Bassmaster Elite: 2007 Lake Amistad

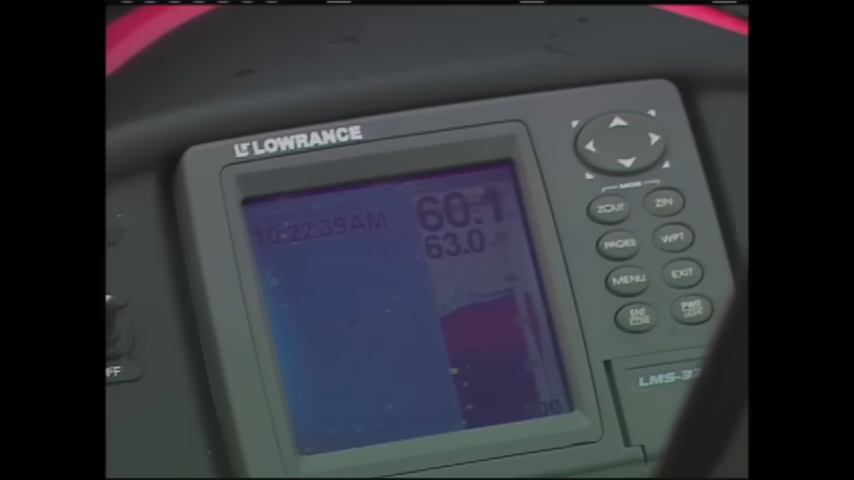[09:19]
Right now, I'm kind of hovering on that edge where it breaks from about 30 to almost 90 right here. I'm guessing right about there is that first 10 feet of that lip.